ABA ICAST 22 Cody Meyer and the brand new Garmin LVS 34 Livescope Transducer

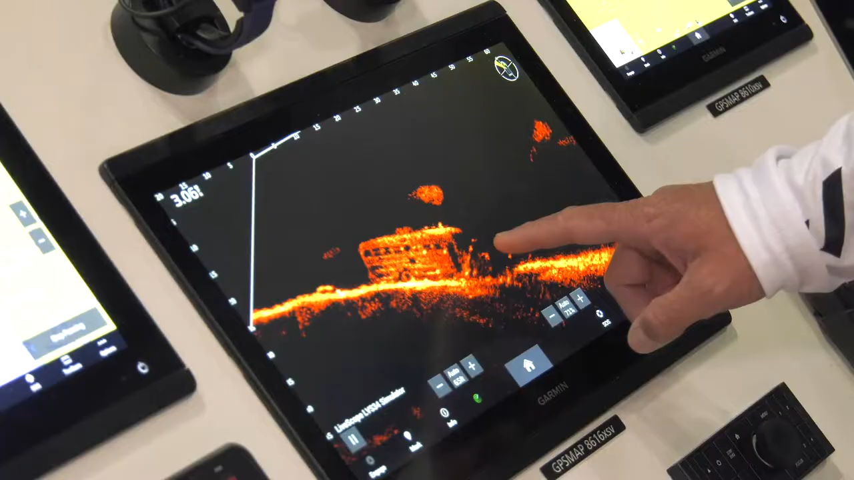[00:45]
now when i'm looking out at that 80 100
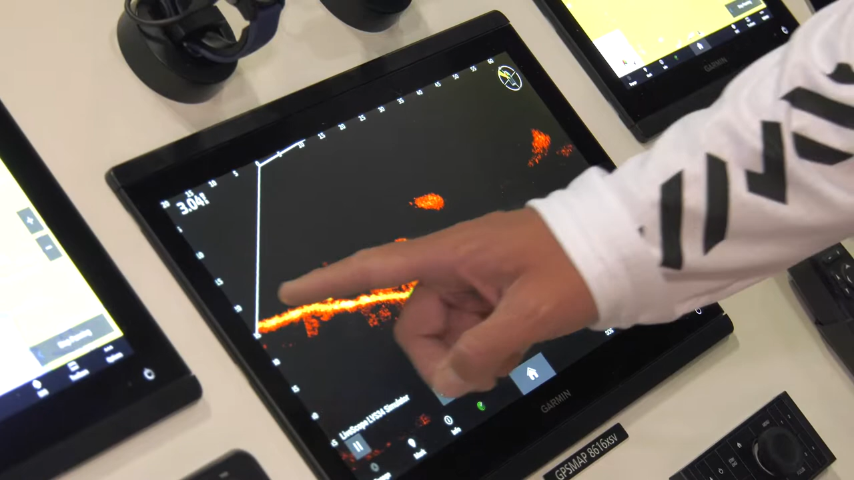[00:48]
foot range you're maybe looking out looking for smallmouth you'll throw your drop shot out there it is clear
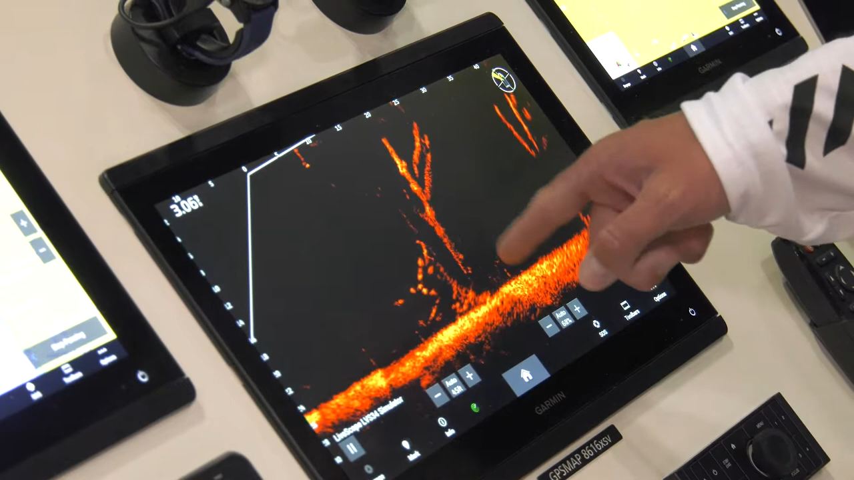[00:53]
as day seeing it out there 100 feet out there for me that's a big deal being on the west coast